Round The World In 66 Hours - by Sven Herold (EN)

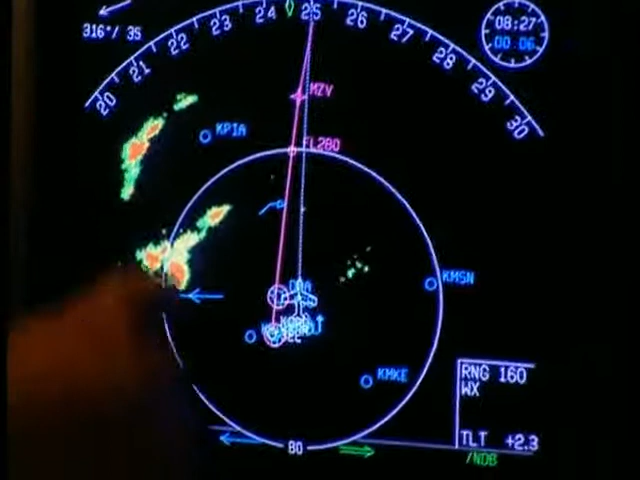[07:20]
Going by the radar screen, we've got some entertainment lying ahead. The weatherman got it totally wrong this time. A violent storm front is brewing right across our flight path. Captain Schmidt takes it in his stride.
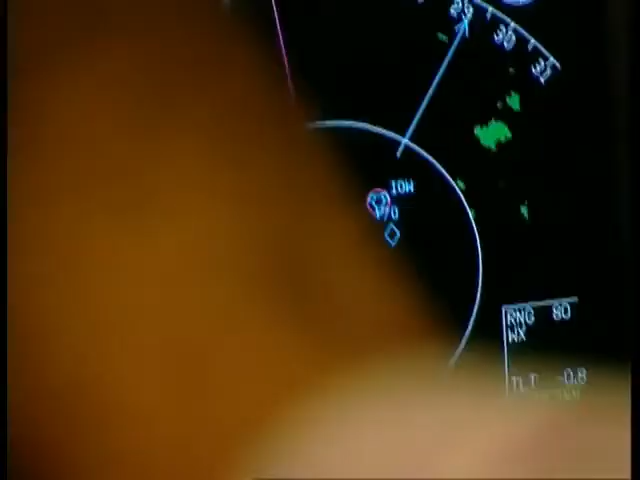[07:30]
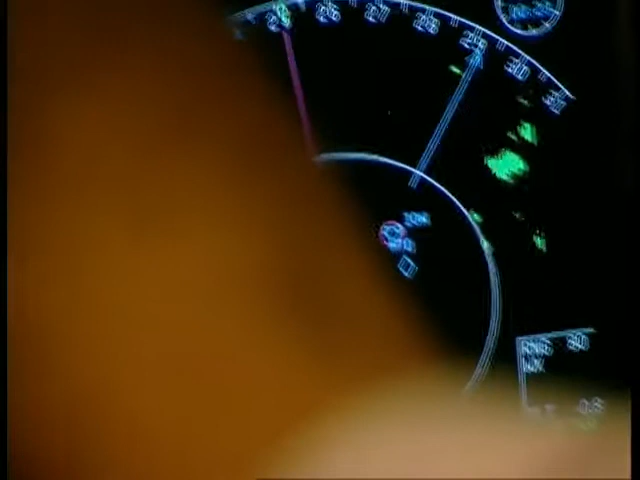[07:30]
Could the storm hit our plane head-on?